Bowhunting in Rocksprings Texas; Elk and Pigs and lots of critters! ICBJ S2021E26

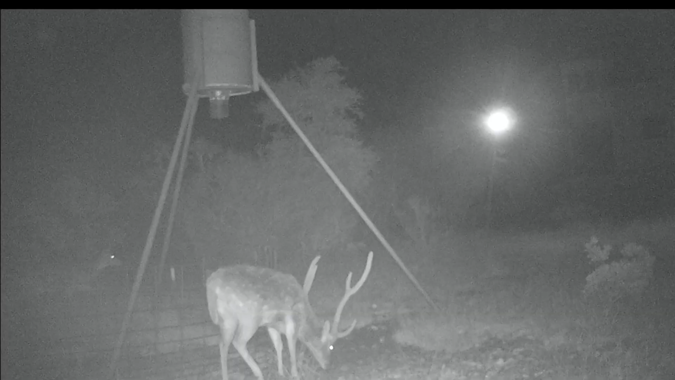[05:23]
some pigs or maybe axis deer coming in at night and sure enough i had some a couple of big old axis bucks come in to the feeder just shortly after 11 p.m and my dinger gets off i look out there i see it's a huge axis buck and so i go over to my shooting window and i